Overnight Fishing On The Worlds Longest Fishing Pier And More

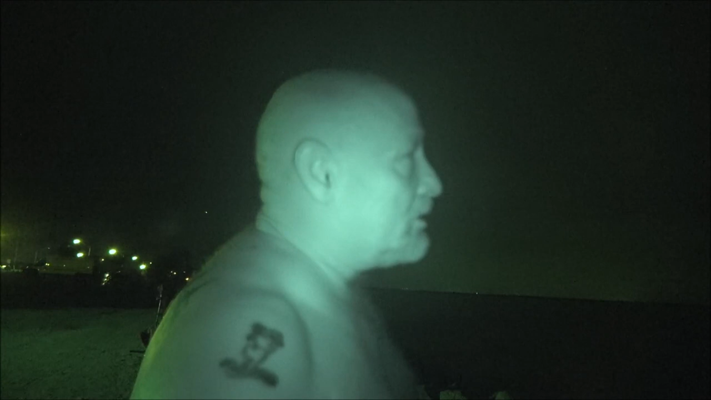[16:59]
Well, fishing's been better, but there's some cool lightning going on. I'll kick you off a night vision so you can see it, but I can't. They're playing music right here beside us. So, you know, copyright stuff. So I may have to put something over top of this. So here, I'll get you off night vision and maybe you can see some cool lightning.